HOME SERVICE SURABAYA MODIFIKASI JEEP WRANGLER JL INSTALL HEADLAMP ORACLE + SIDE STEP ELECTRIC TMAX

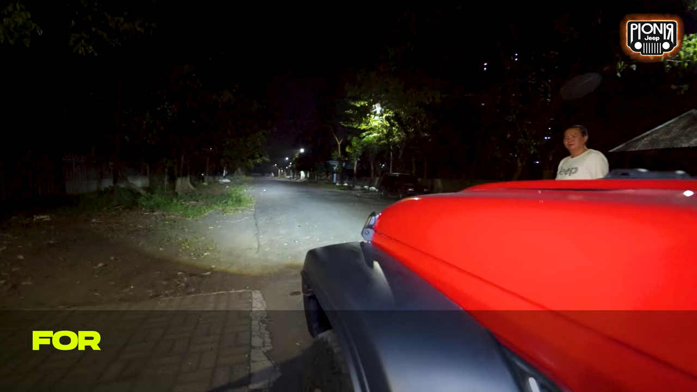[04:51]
Jaraknya cukup panjang juga kan Dan jauh Dan terang Pas banget nih Situasinya Kiri kanannya gak Cuma minim lampu Tapi Lihat bisa 50 meter ke depan